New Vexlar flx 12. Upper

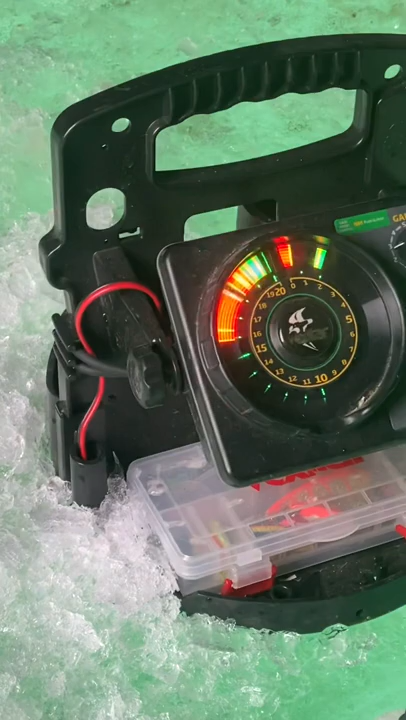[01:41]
You should feel it. Maybe you don't have any bait on there. I do. That's too much of this thing lacks. Oh, there's a tug. There's a tug. Hunter.
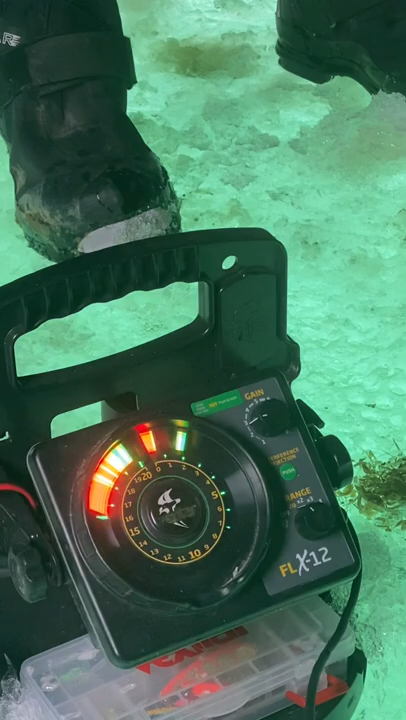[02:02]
I see a tug. You're getting one. I think you got one. Jerk on him.